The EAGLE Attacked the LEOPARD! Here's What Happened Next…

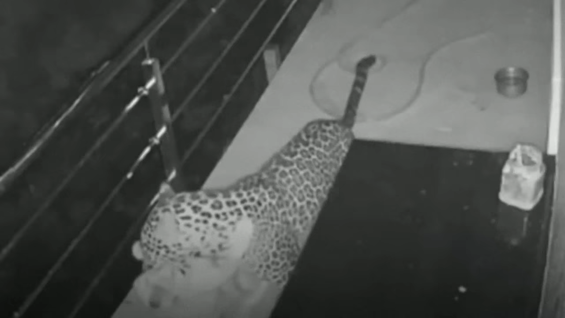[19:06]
to deal with the dog that allowed itself to enter the territory of a predator because it thought that people would protect it.
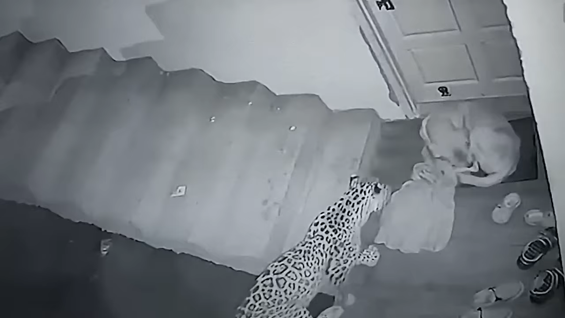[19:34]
The leopard seems to appear out of nowhere, as if he had opened some kind of portal, and immediately rushes into battle to have time to strangle the dog before people even realize what happened.